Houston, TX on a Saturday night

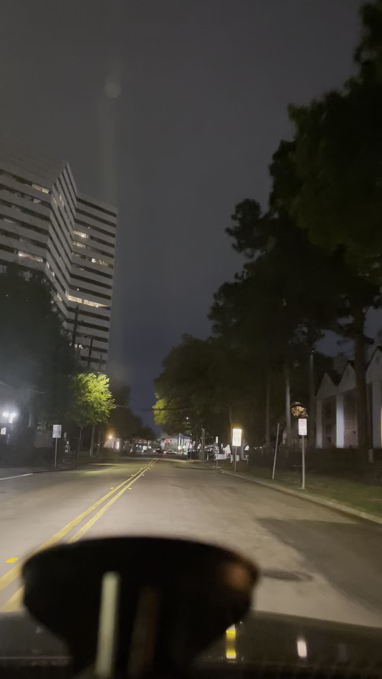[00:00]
What's up, y'all? Welcome to Houston, Texas on a Saturday night. I'm just gonna cruise around a little bit, show y'all some of the city. This is another episode from Bad Mother Trucker 346.
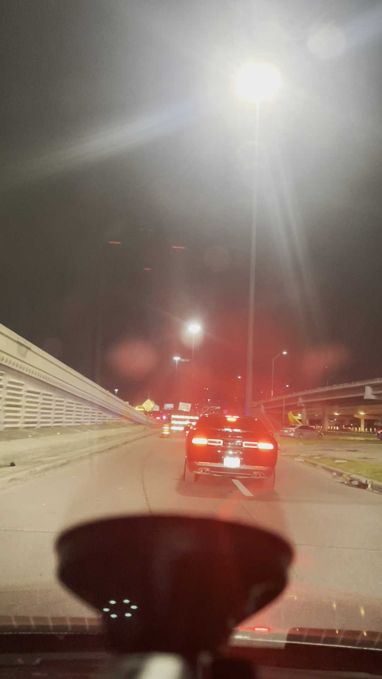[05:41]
All right. Always got some kind of construction going on around here.
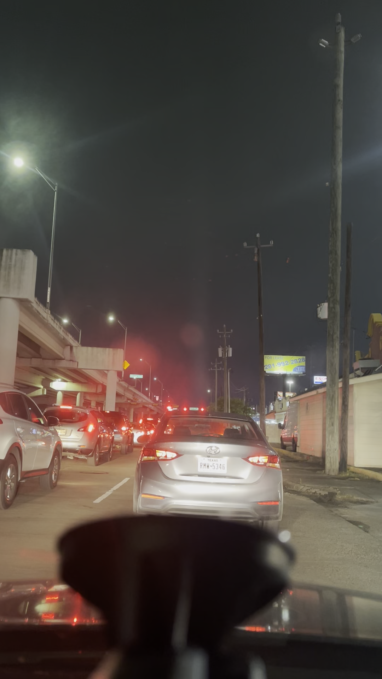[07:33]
Looks like we're going to be going southwest for a little bit first. Southwest side of Houston, Texas.
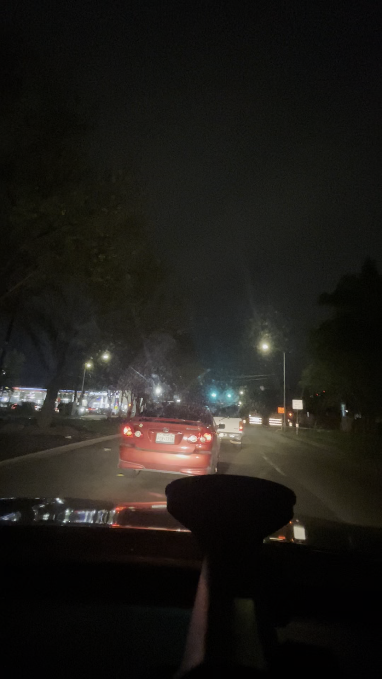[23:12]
I've been here since August last year, and I still keep on coming across things that I've never seen before. It's gonna take a while to get used to all these roads. Oh. Okay then, I guess we do got some room.
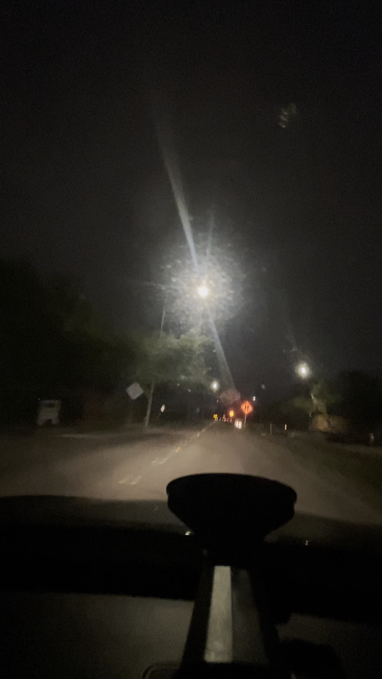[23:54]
Although we're kind of getting into a nothing kind of area, so probably gonna turn around here shortly. Right now.